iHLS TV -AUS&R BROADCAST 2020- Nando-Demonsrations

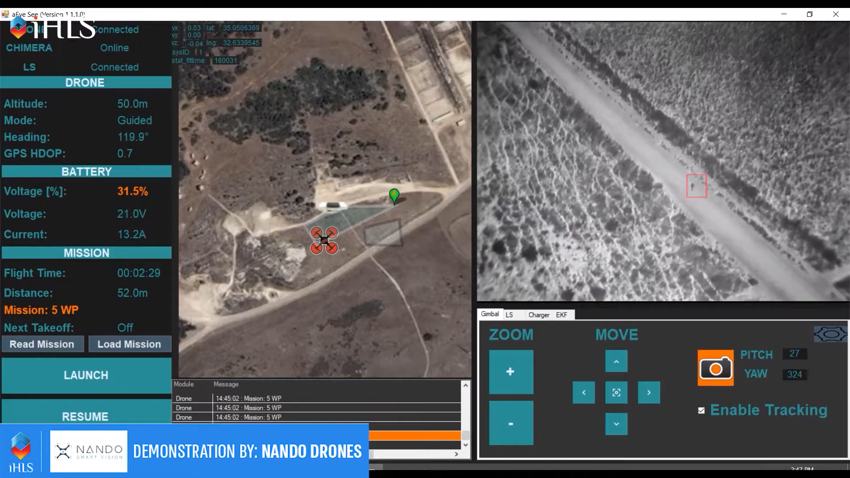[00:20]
הפתרון של ננדו מבוסס על מצלמת יום ולילה שמבצעת עיבוד תמונה אונבורד לזיהוי אדם ורכב, מודל אוטומציה המכיל את מערכת הנחיתה האוטונומית ומערך ניהול הטעינה שמעריך את אורך החיים של סוללת הרחפן,